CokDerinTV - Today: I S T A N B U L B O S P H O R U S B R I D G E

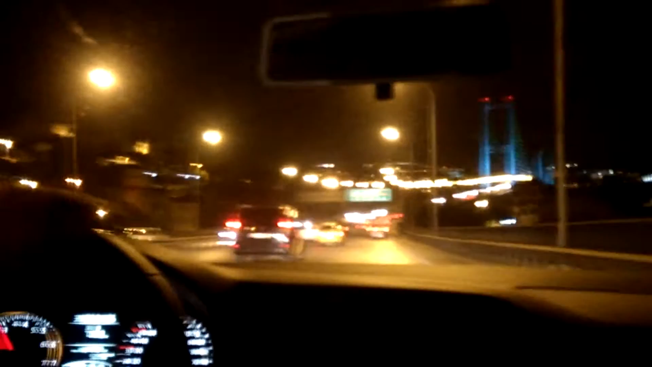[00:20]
Çok TV'den inanılmaz, çok derin TV'den evinizde mutlu akşamlar sayın seyirciler. Bendeniz Vatanyanya'dan karşınızda yeni bir belgesel ile Boğaziçi Köprüsü'nü geçmekteyiz. Vatanyanya'dan. Vatanyanya'dan karşınızda devasa görüntüsü ile, büyük ihtişamıyla işte Boğaziçi Köprüsü.
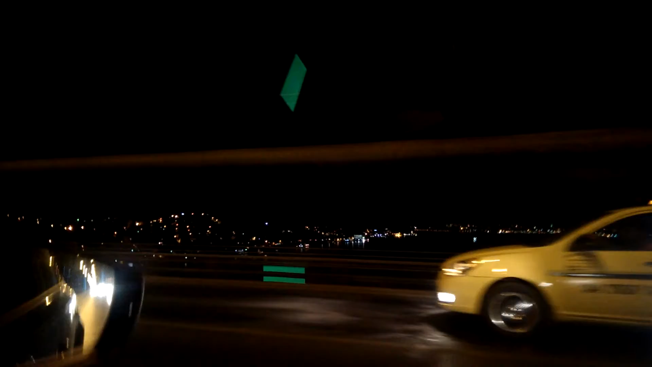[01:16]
Görüntüler İstanbul'dan. İnanılmaz. İstanbul'a Ortaköy'ü Bebek, İstinye ve Harbiye meydanlar.
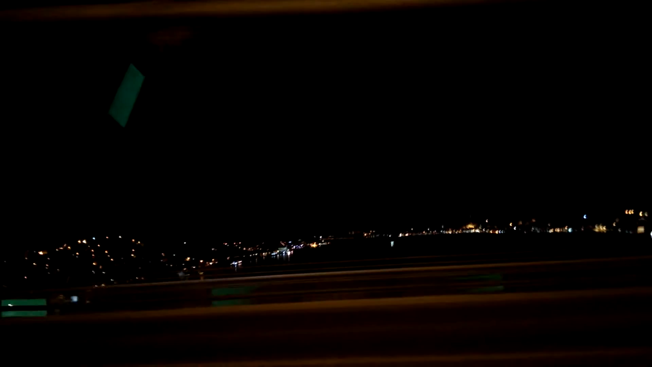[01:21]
24. devletler.
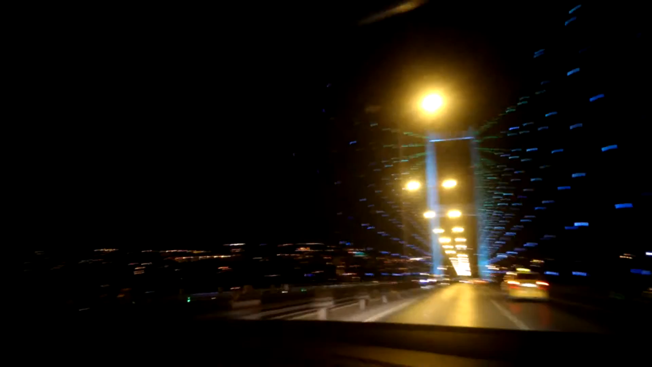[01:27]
300 senimden sonra dolar kuşatmış. Evet. Ağabey, o halkında çıkıyoruz. Araba mı? Tamam. Köprüden çıkmak üzereyiz. Evet. Şoförümüz. Öztürk Beyler. Ve Portus Paganol.
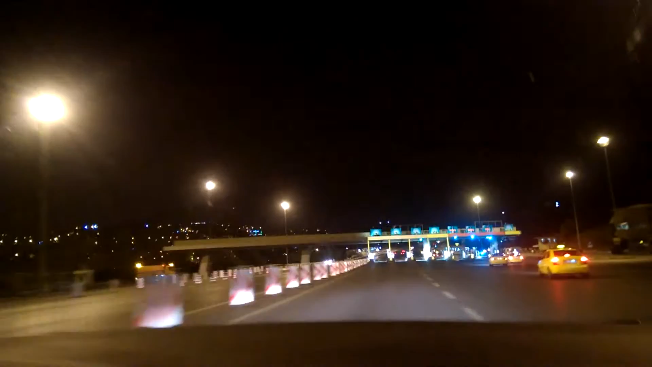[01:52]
Bakın, göstereceğim size şimdi. Yavaş olursak, kaçak olduğunu hepimiz anlayacağız. Bakın. Kaçak olduğumuzu anladık değil mi?